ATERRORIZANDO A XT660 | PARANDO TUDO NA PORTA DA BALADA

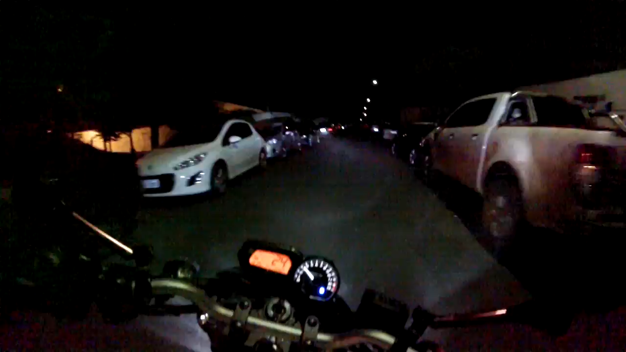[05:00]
Rua aqui é meio buraqueira, né? Essas horas tinha que ter uma motocross pra andar aqui. Eu vou te contar, hein?